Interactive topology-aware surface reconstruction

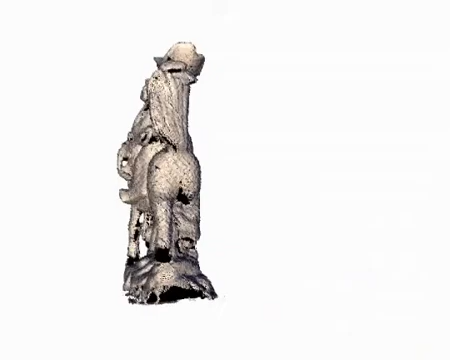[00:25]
Here we see the result of our technique after a reconstruction session of a few minutes.
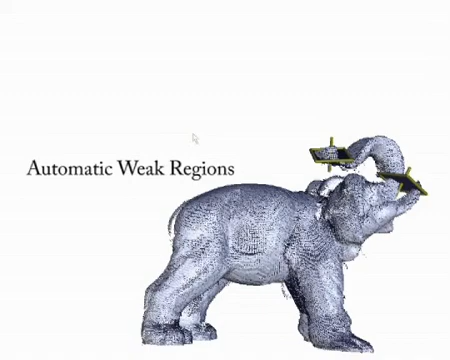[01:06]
The system prompts weak regions where
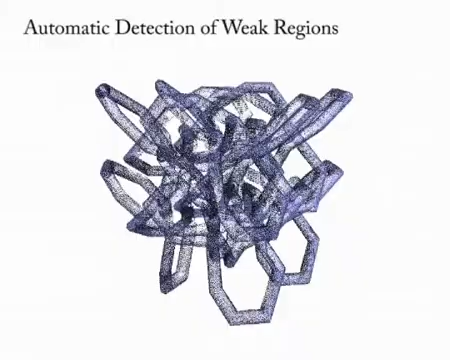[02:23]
To avoid the tedious work of defining constraints everywhere, a careful analysis of the data leads the user to where assistance is needed. This analysis is topology aware.